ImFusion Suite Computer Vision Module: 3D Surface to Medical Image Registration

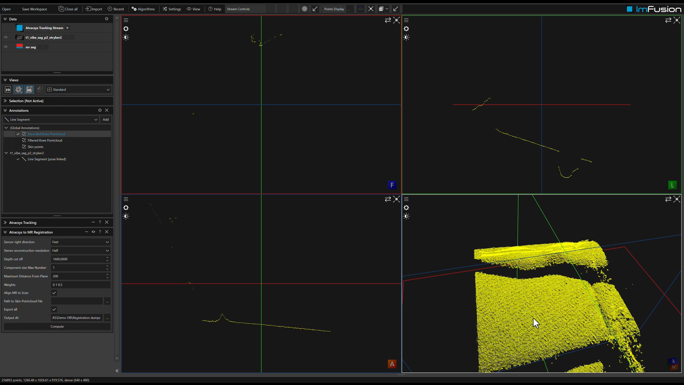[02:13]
For our demo we automatically detect the patient bed surface and use it to remove all unrelated parts of the scan.